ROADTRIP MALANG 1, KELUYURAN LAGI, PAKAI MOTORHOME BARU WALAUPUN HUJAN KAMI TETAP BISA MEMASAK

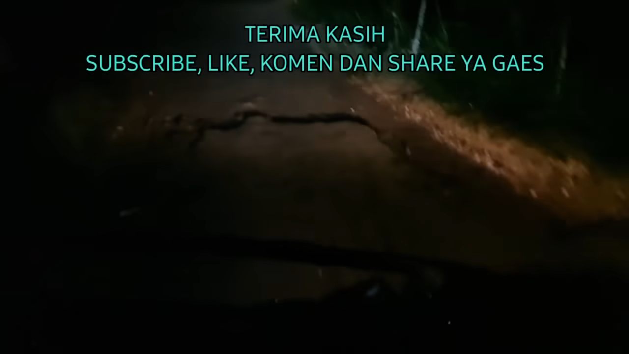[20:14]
Sebenarnya nggak terlalu jauh sih dari Kota Malang. Paling 50 km sih.
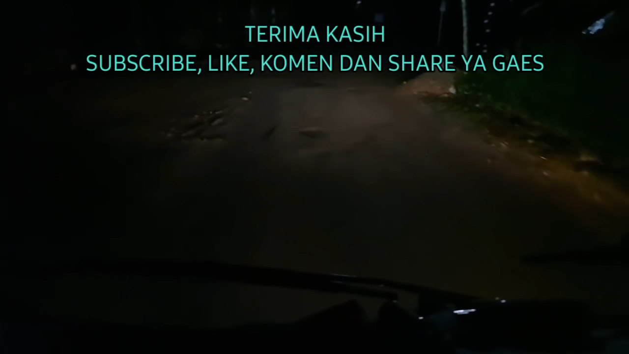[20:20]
Cuman ya karena jalannya rusak, kami jadi pelan-pelan nih jalannya nih.